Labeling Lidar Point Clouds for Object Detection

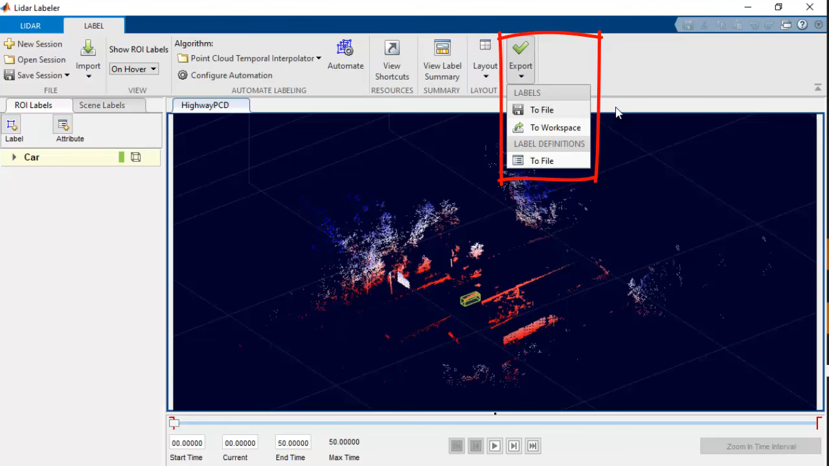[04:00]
Alternatively, if you have a custom automation algorithm, you can use them by selecting Add Algorithm option. We can then import the algorithm.
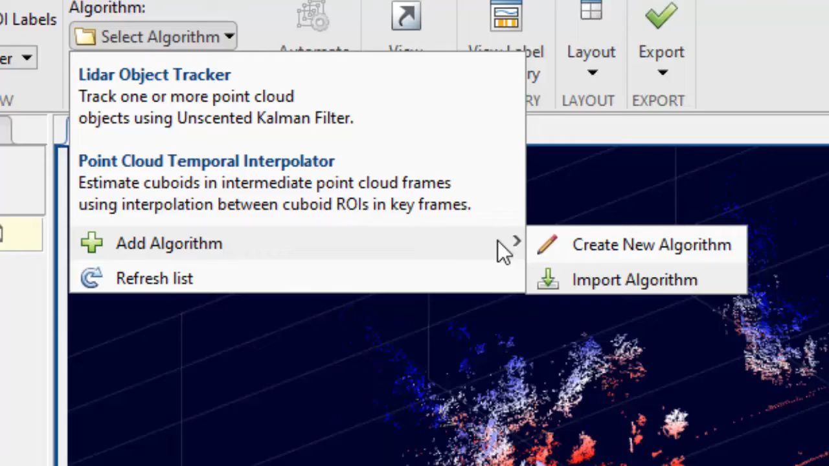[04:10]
We are following this workflow example to demonstrate how to use a pre-trained object detection network to automate your LiDAR labeling process.
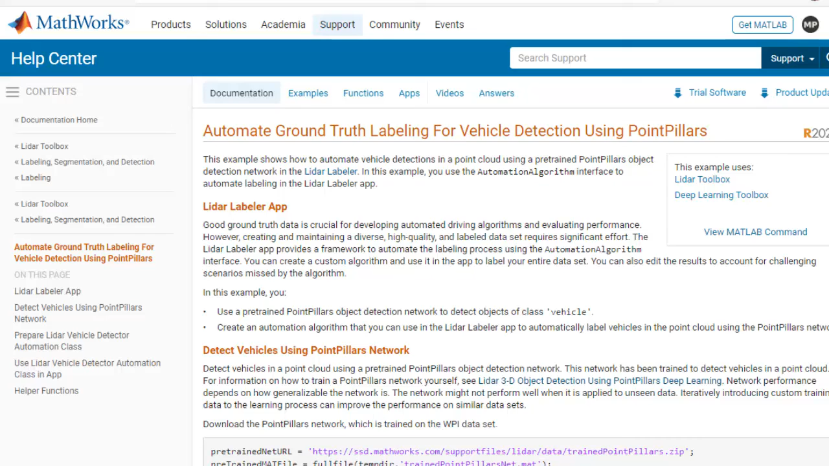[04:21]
Here we are using a pre-trained point pillar object detection network that can fit oriented bounding boxes around vehicles in the point cloud data.
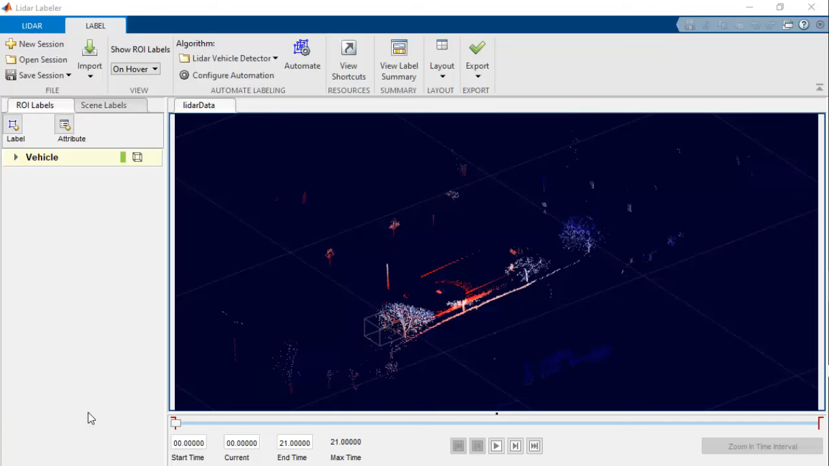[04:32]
Once you have imported the automation algorithm, you can find it under Select Algorithm panel.
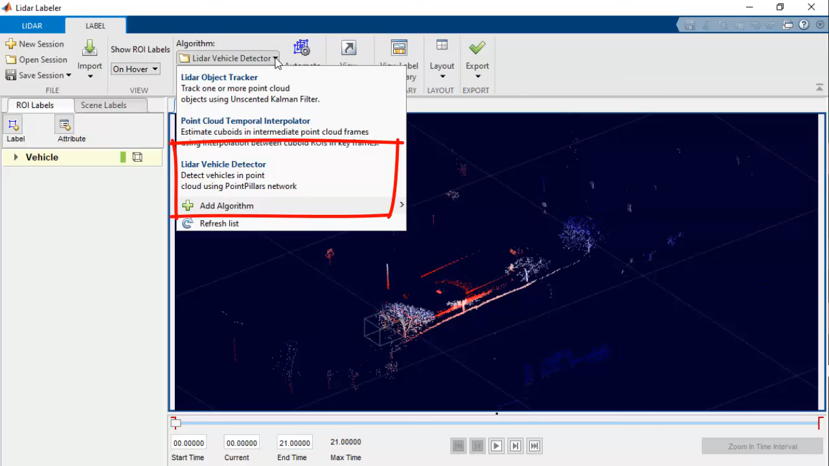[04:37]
Now click the Automate button followed by the Run button.
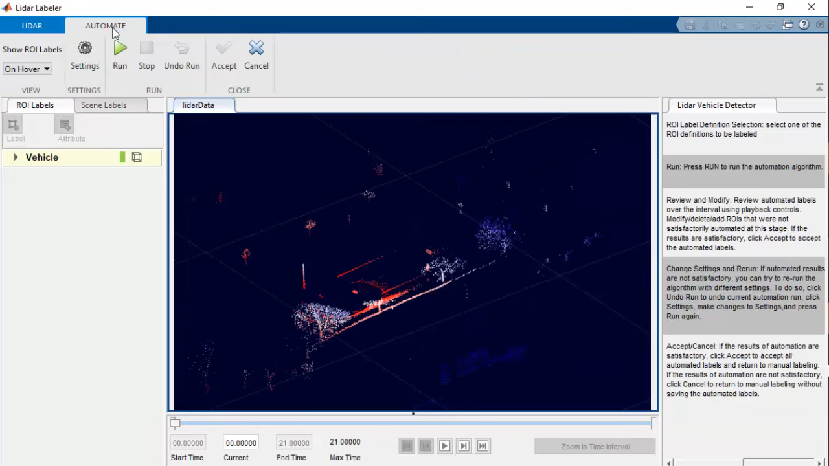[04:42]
You can now see the bounding boxes around the detected objects.
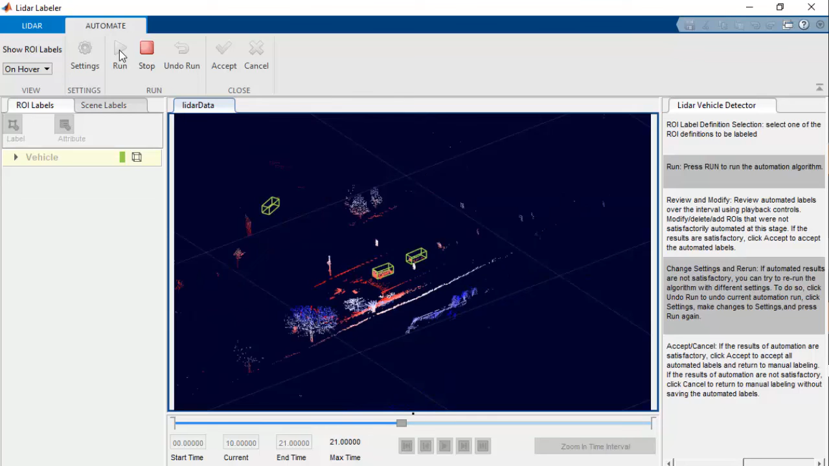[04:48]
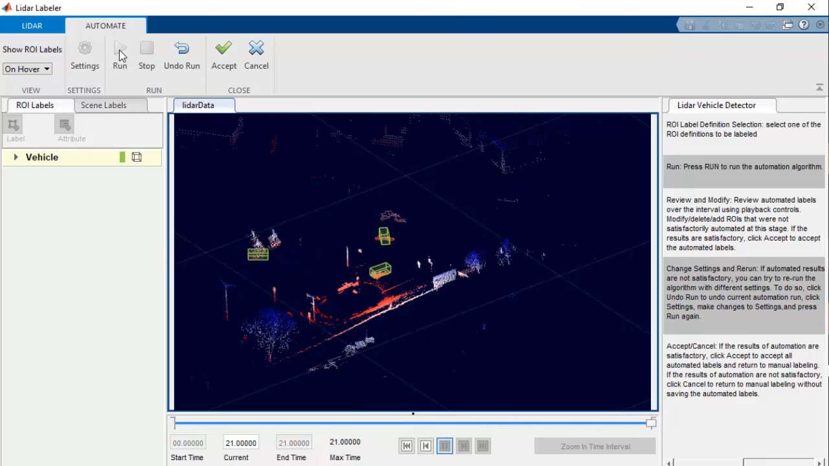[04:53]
If the detection seems fine, we can accept the automation and export the ground truth label point cloud to MATLAB workspace or to a file as we done before.
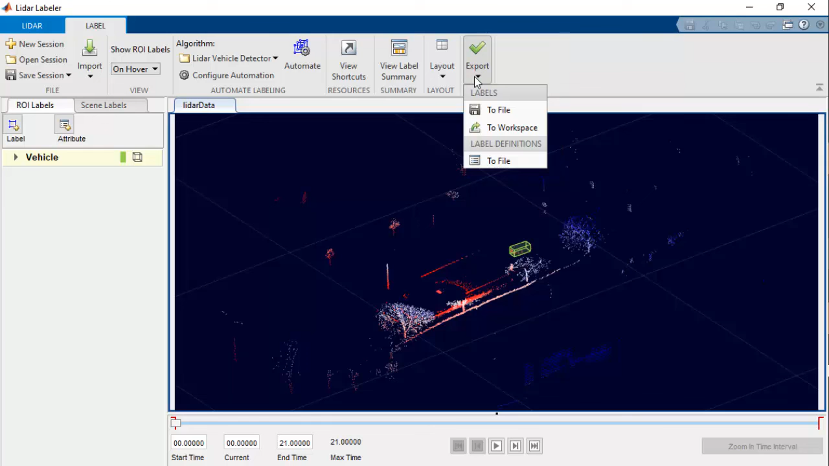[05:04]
Here I am exporting the labels to MATLAB workspace.